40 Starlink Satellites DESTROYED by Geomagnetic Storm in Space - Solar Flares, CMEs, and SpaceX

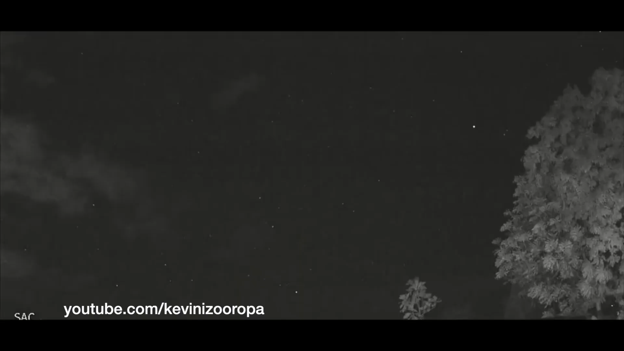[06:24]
We actually have proof that they burn up quickly. Observers in Puerto Rico captured this footage of some of the satellites burning up already.